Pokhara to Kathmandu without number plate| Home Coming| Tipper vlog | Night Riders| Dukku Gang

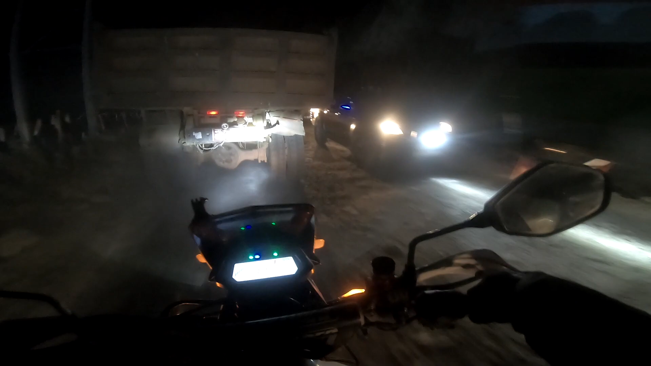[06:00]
ल गाइज न ढुङ्गामा जाम बबाल हो कहिले बन्छ त्योमा अन्डरग्राउन्ड टनेल त्यो बनेपछि चाहिँ टक्क लगाएर जाम पनि हुँदैन होला
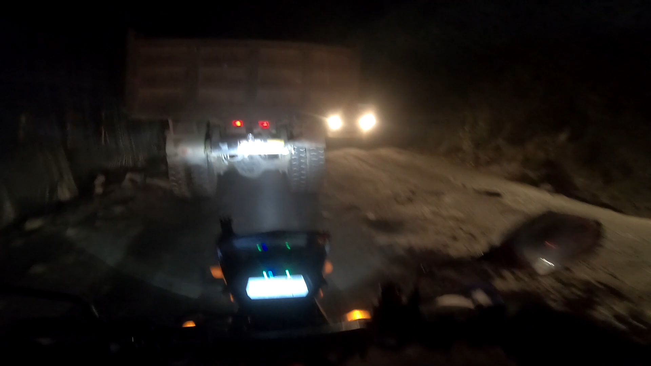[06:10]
गाह्रो छ
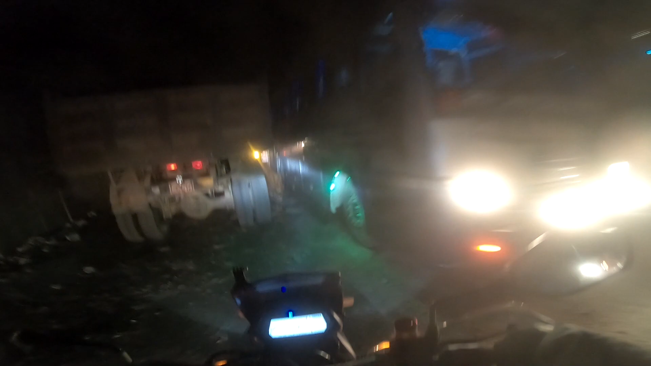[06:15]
धुलो त्यस्तै उडिरहेछ बडीमा त मेरो 4-5 किलो धुलो नै छिरिसक्यो होला
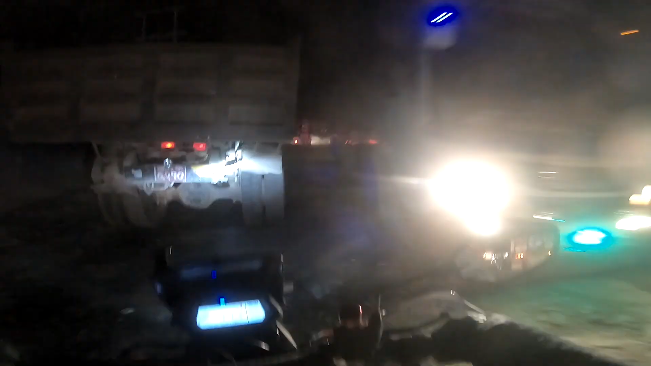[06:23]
हौ है ओभर अब फेरि यसलाई ओभरटेक गर्नु पनि गाह्रो
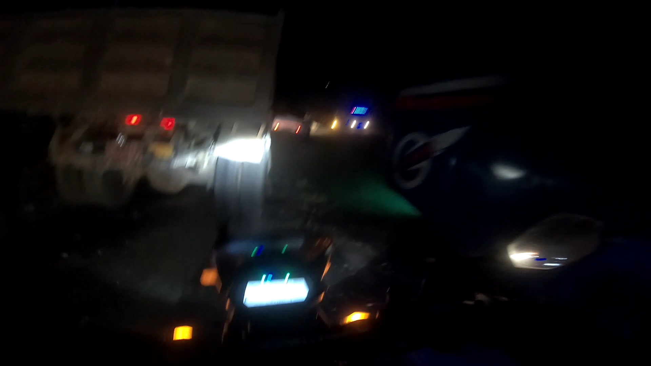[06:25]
गऱ्यो भने फेरि यता अगर अर्को ठुलो टिप्पर
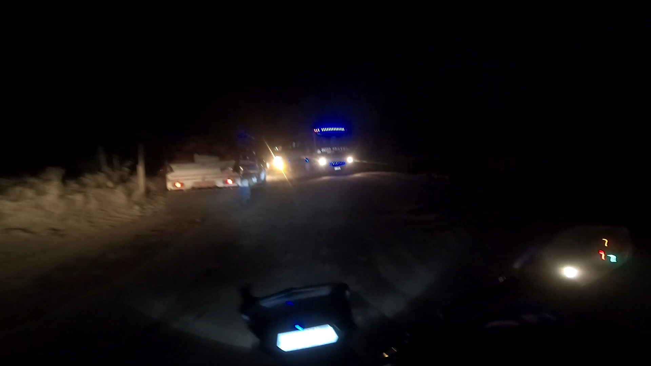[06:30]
टिप्परै टिप्परको बिचबाट स्याटो छिर्नु पऱ्यो गाइजहरू अब गाह्रो छ नि टिप्पर ब्लक टु काठमाडौँ Days.